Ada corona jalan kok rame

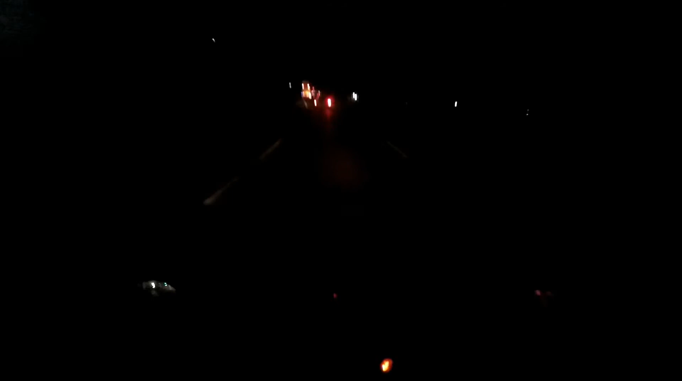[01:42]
Ini jalan rada gelap, jalannya rada gelap. Soalnya enggak ada penerangan sama sekali. Ntar di sana malah tambah gelap lagi karena enggak ada penerangannya. Kalau di sini sih masih ada penerangannya, jadi jalannya masih kelihatan dan masih ada pencahayaan, masih ada pensinaran.
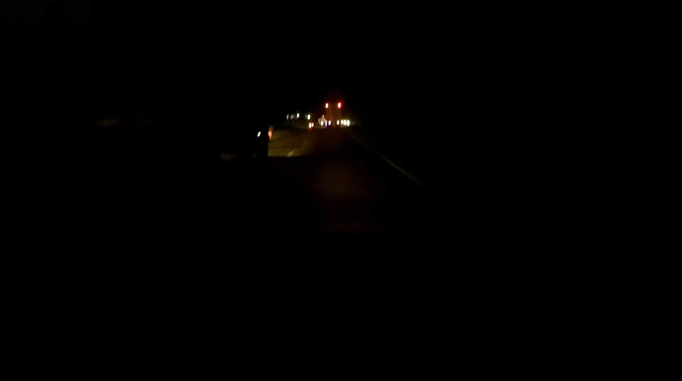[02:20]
Nanti di sana, wah, nggak ada pencahayaan sama sekali. Di sini masih ada pencahayaan, masih ada pensinaran, penyinaran. Ya, maksudnya itu lampu penerangan lah, pencahayaan, pencahayaan, penyinaran apa?